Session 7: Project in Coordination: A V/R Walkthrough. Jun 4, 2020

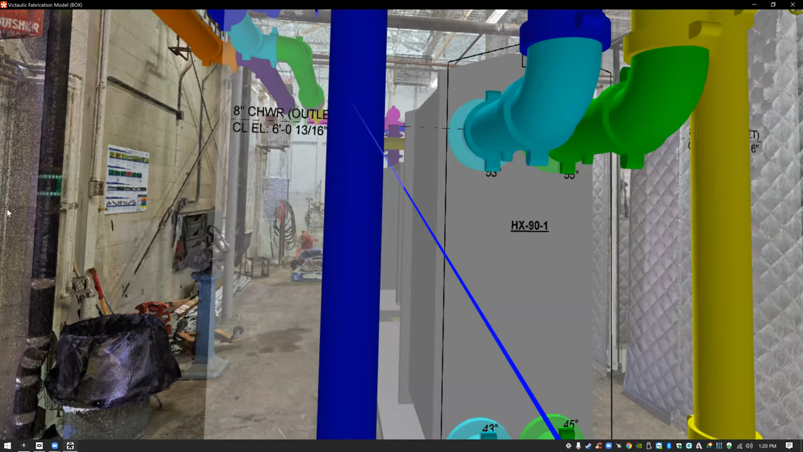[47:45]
I can see exactly what's going on in the drawings. I get the feel for the space, how big it is.
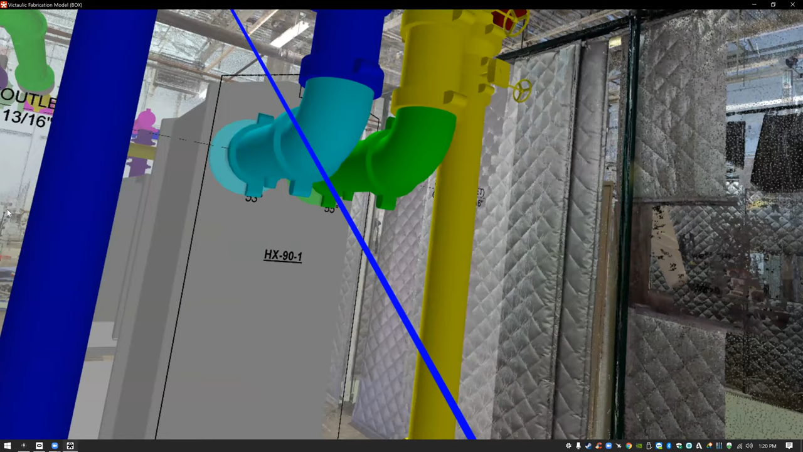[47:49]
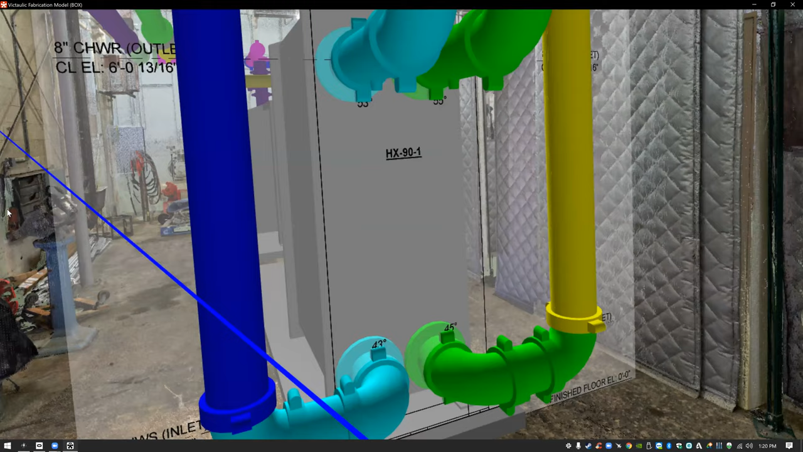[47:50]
I can retrieve any of the metadata that I want here.
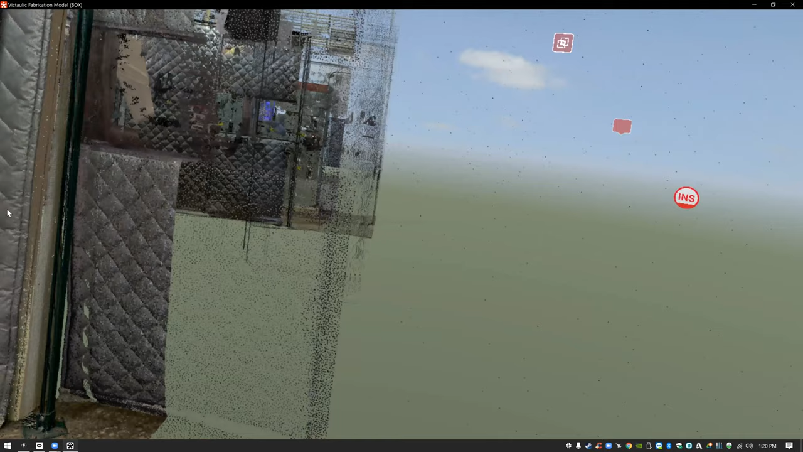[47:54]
Um, okay.
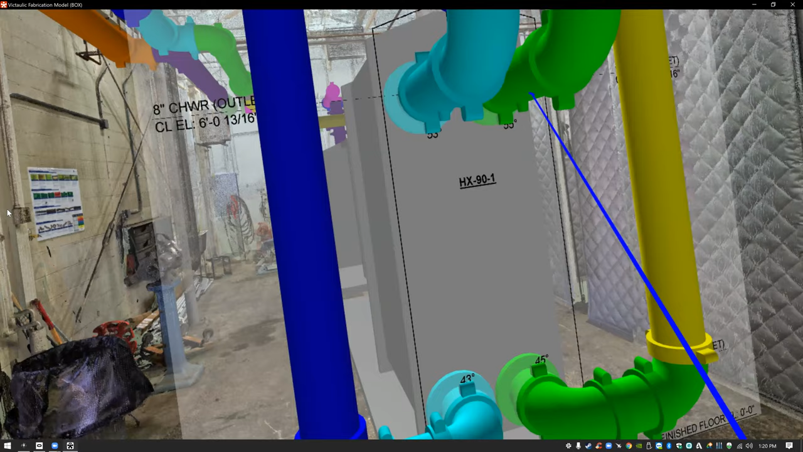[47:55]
So before you say anything else, Brett, just to summarize this, cause that's a lot is that
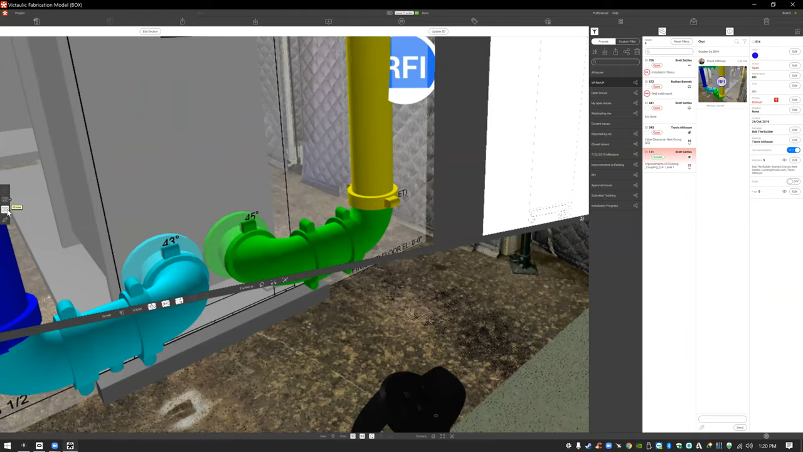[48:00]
Brett is standing in a VR space that has a point cloud model of the reality captured in here.
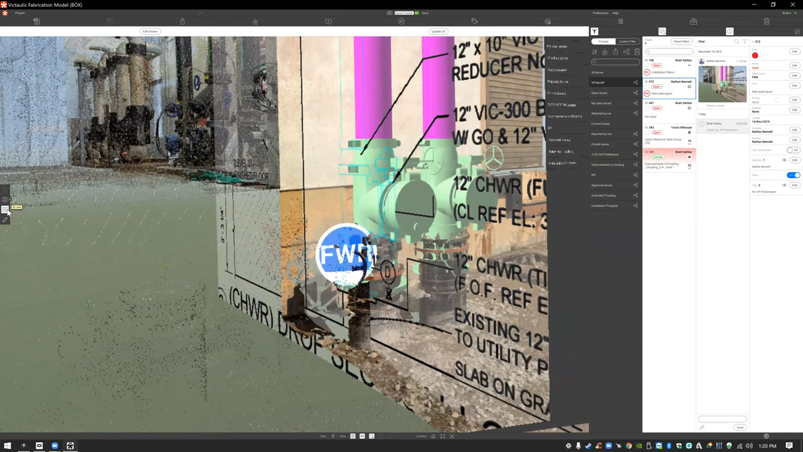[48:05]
Additionally,
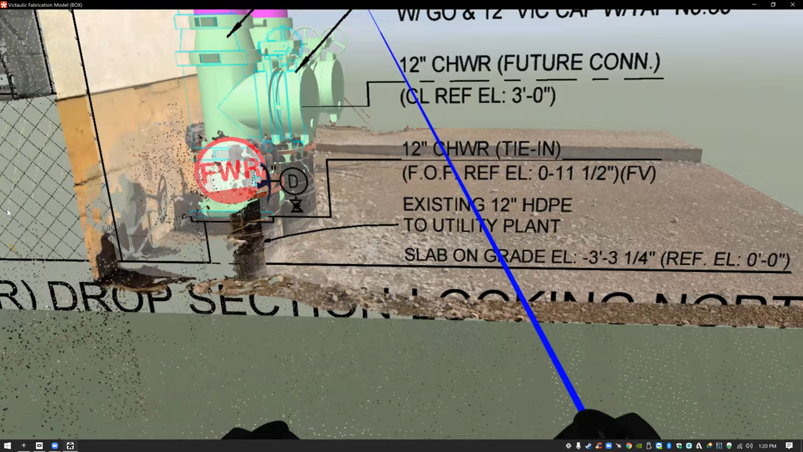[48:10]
it has a BIM model that's been built to go in the appropriate coordinates inside that point cloud model.
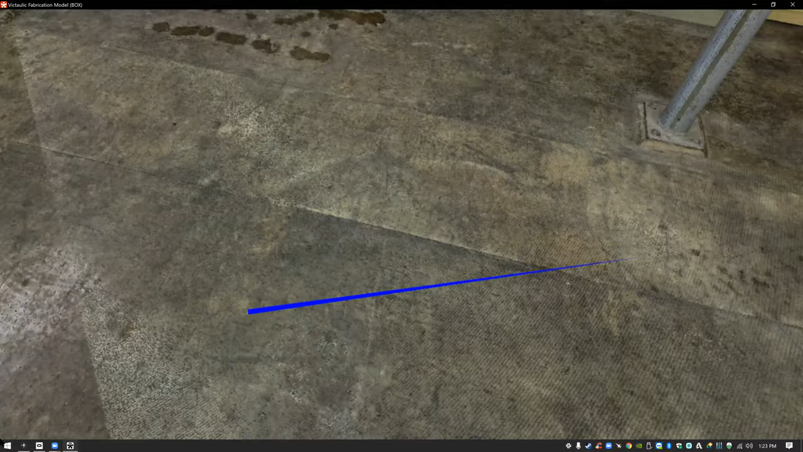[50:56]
So this is a really, really cool situation where Dan is now viewing what I'm looking at on his screen.
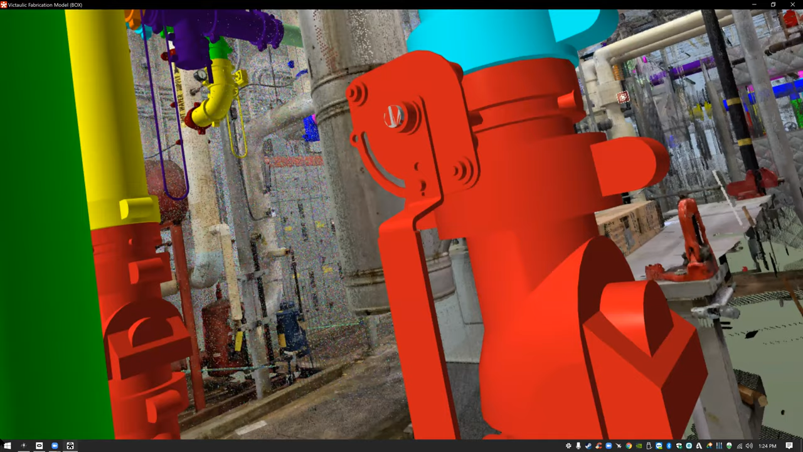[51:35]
So really all the software is doing is communicating the camera,
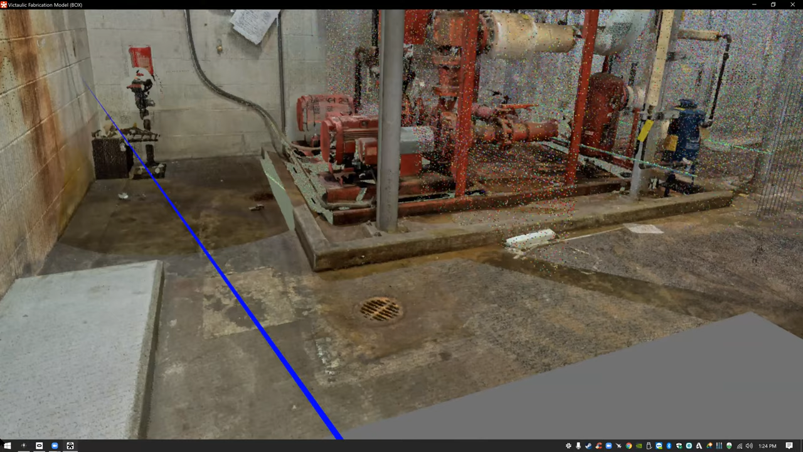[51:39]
the camera view and the X, Y, and Z location in the model, whereas the model is all here.
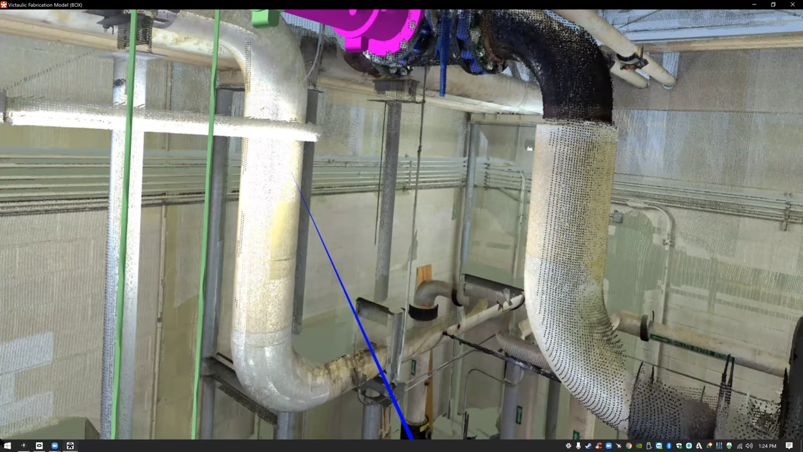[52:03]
like some things that may be going up on here are very easily lost in a computer screen, right?
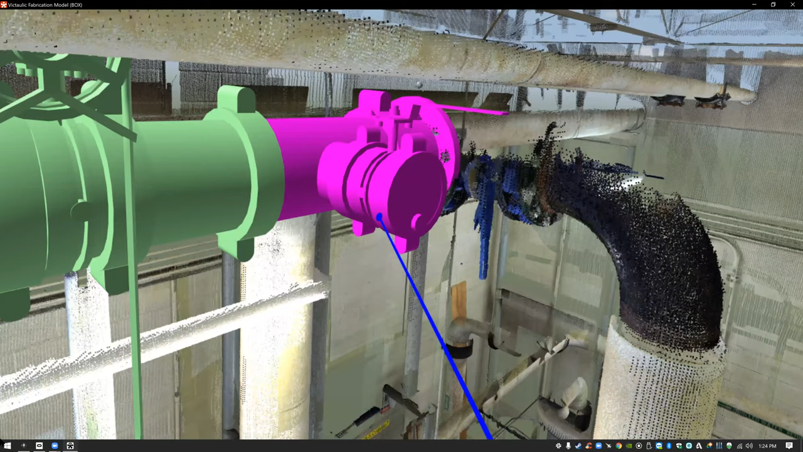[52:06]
Like when I look at this, maybe I can't find an exact answer or an exact problem because we didn't point it out.
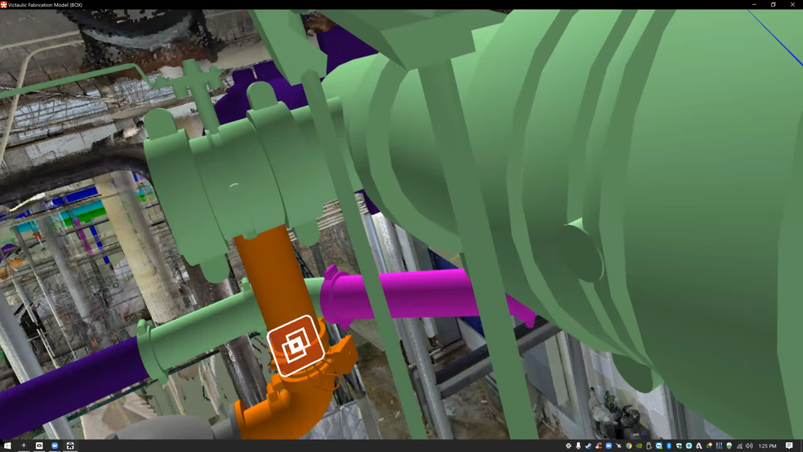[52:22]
We've got the pulley, we've got the chain actuated pulley dealing with this valve right here.
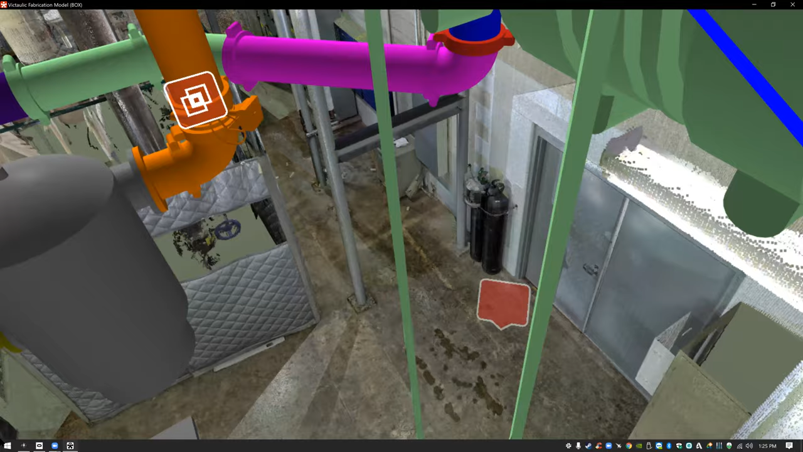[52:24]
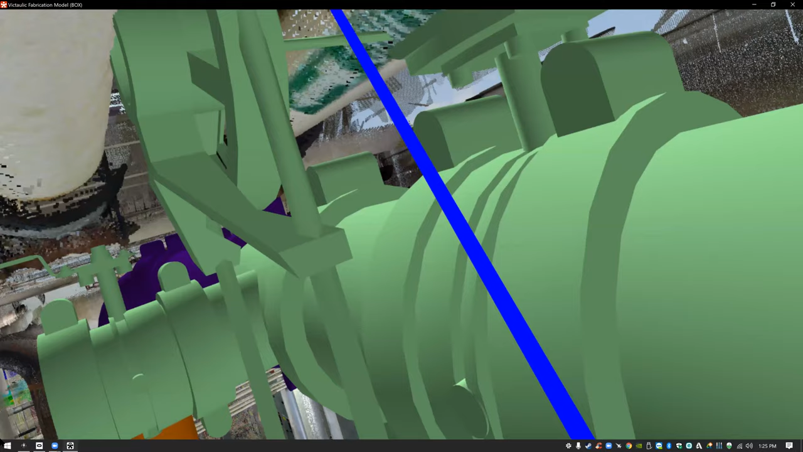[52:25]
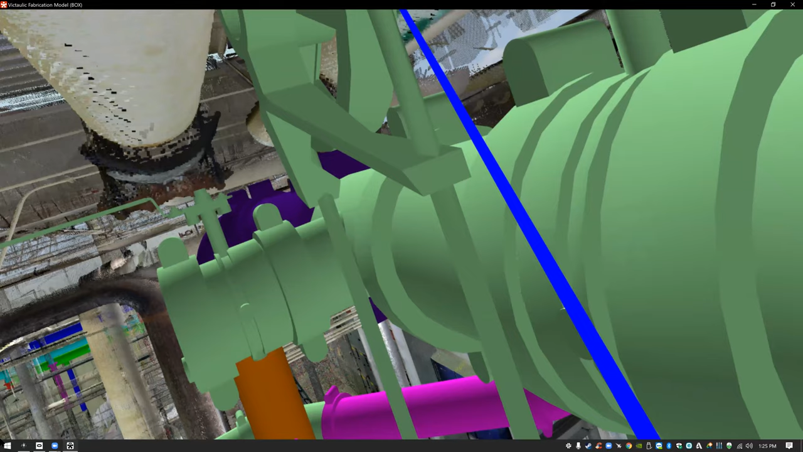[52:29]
And when they go out to install this pulley, they're going to find themselves up against this existing system right here.
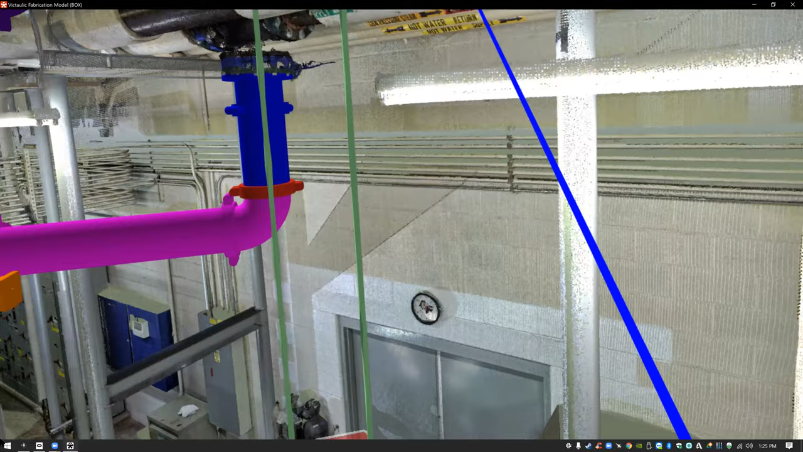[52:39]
this is something that was completely missed through design review. It was missed through clash coordination somehow.
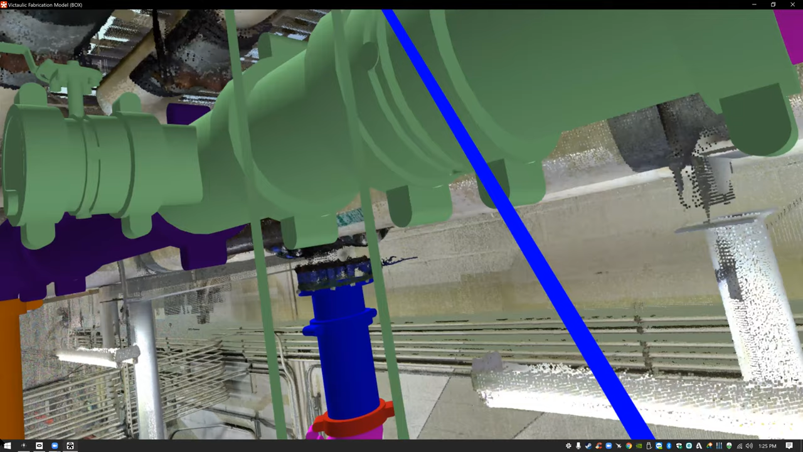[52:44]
But now that we're in this interactive environment, we can easily see that.
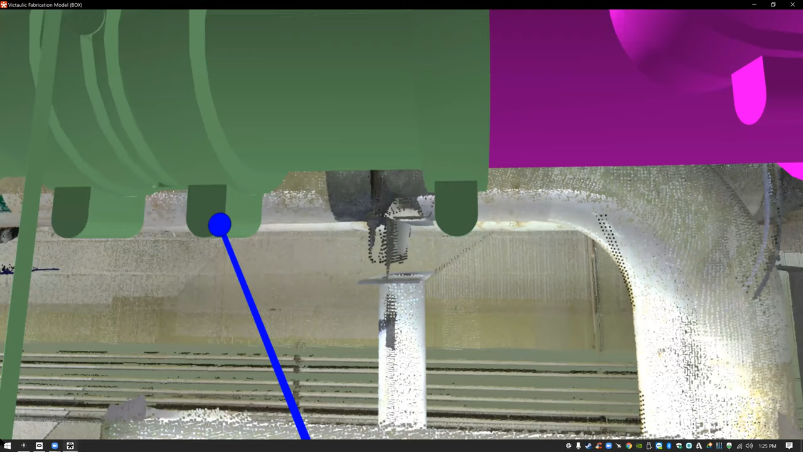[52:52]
So now what Dan can do is